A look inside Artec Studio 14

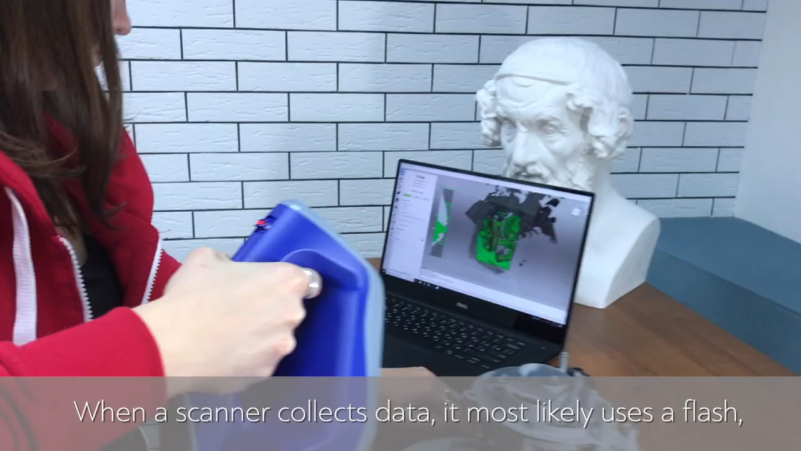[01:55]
When a scanner collects data it most likely uses a flash and then
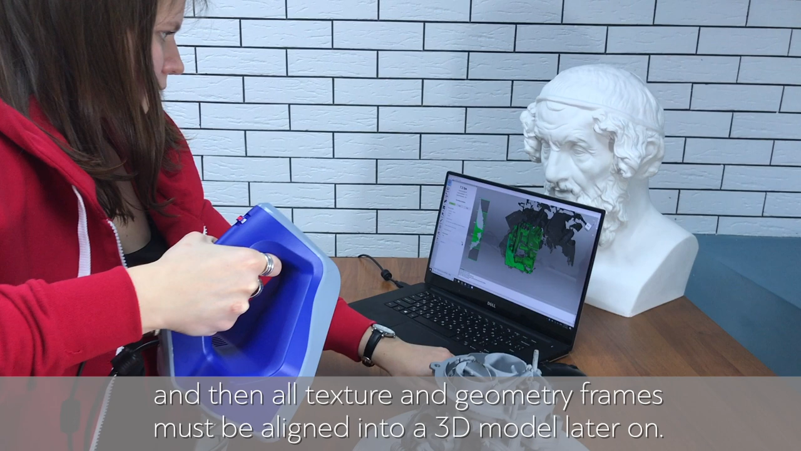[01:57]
all texture and geometry frames must be aligned into a 3D model later on.
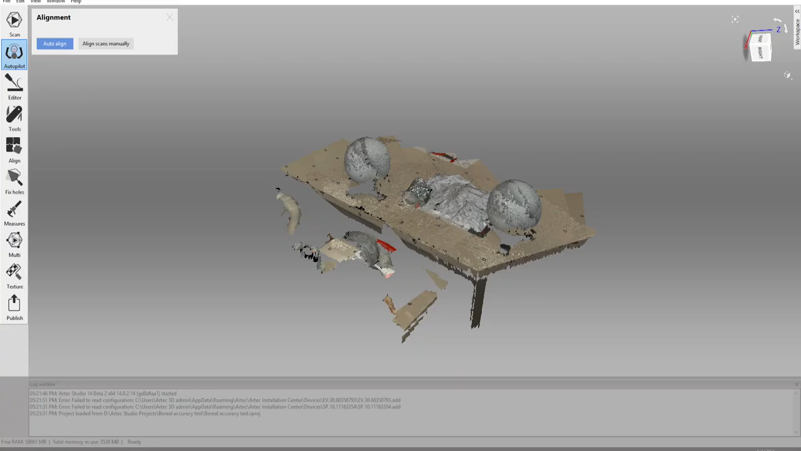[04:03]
Ivar and SpaceSpider can now choose whether to include auto-align in the process or not.
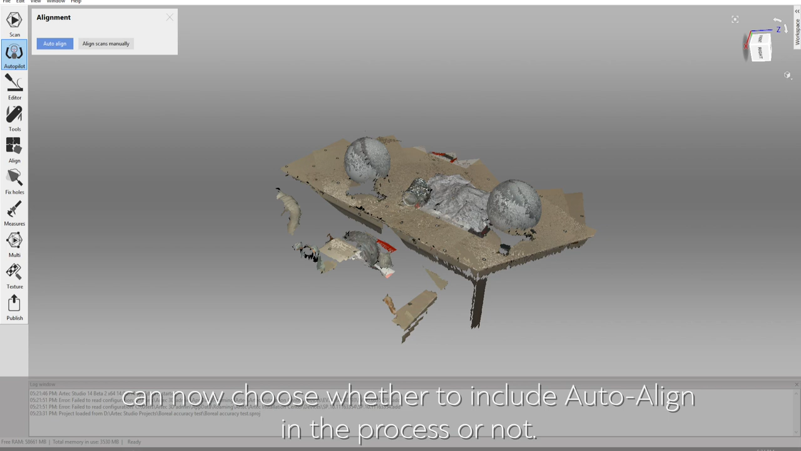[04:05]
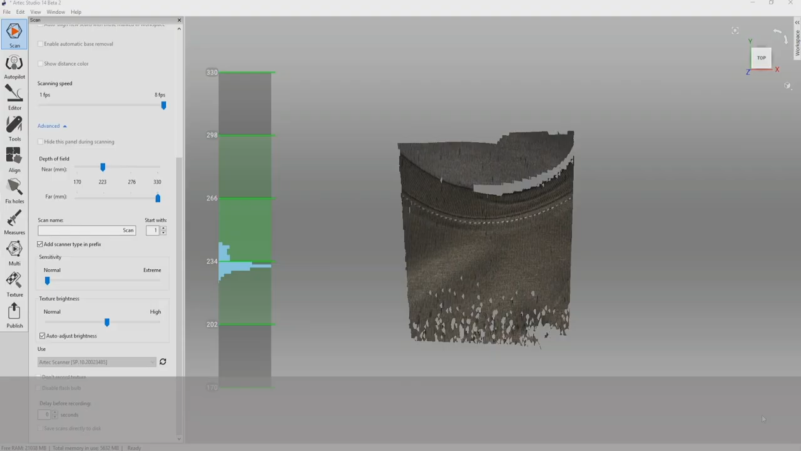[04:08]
Auto-brightness to keep your scans from being overexposed.